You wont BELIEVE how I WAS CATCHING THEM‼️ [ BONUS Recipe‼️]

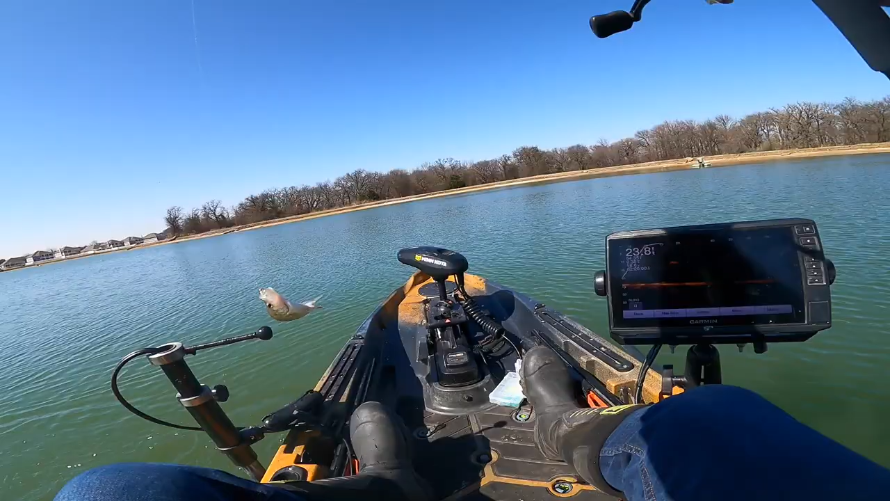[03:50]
Wide open, wide open school of black crappie sitting and suspended at 10 foot and 25 foot of water. Oh, he just broke off. But I'm a four pound test, so I'm not surprised that he broke off.